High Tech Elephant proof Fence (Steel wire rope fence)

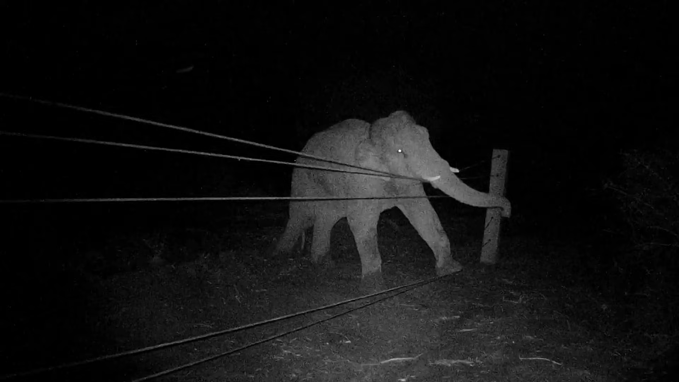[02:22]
The fence was monitored using camera traps to record its performance under real-world conditions. These recordings provided valuable insight into the various tactics used by wild elephants to overcome the fence.
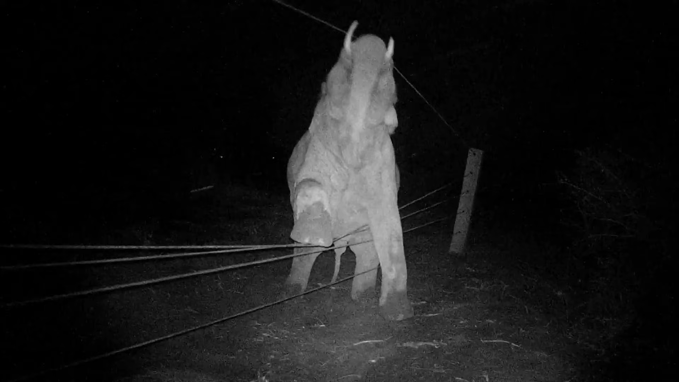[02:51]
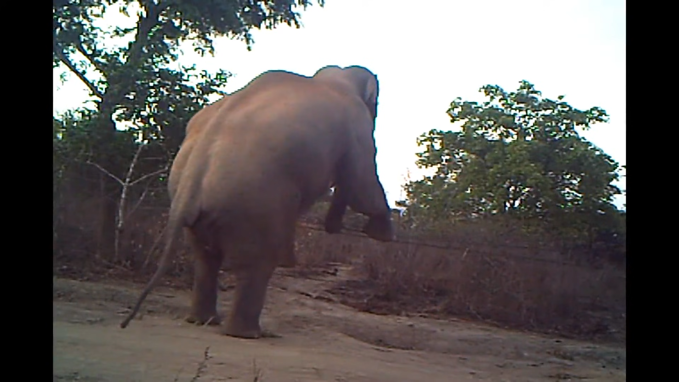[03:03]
It was found that the large bull elephants were able to use their weight to press down on the wire ropes and cross over the fence. Through trial and error, it was found that the simplest solution was to fix wooden
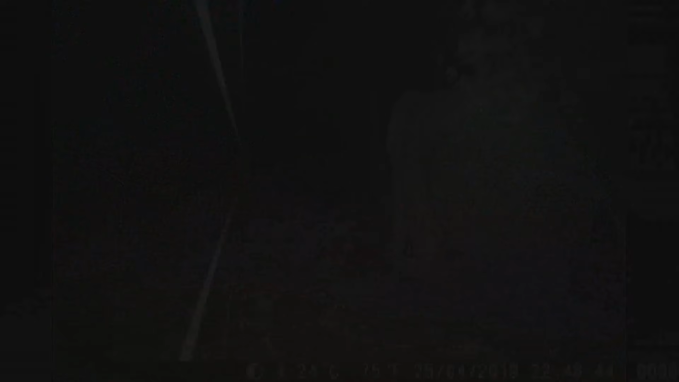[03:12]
poles to prevent the wire ropes from being pressed down under the elephant's weight. Further improvements were carried out such as energizing the wire ropes and installing a hanging solar fence in front of the wire ropes.
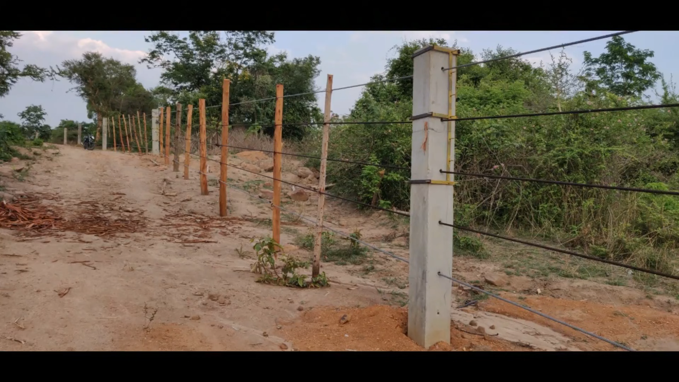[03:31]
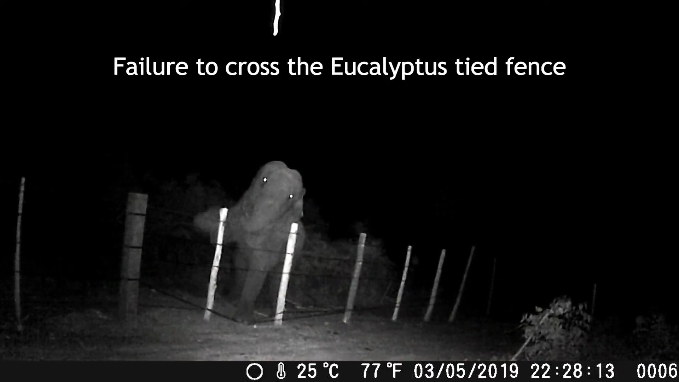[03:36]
The wire rope fence has now evolved into a truly elephant-proof design, as documented in the camera trap videos.
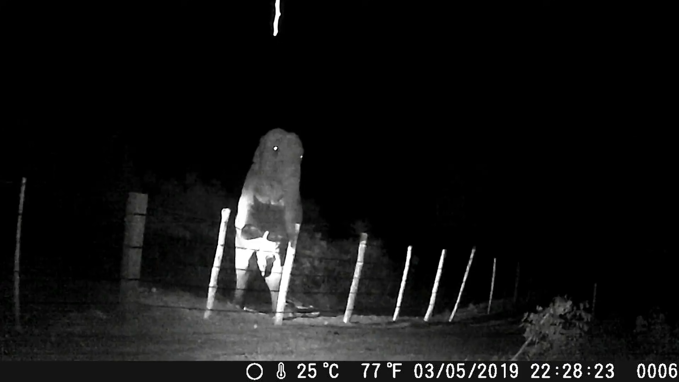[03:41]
This innovative, elephant-proof barrier, stands out,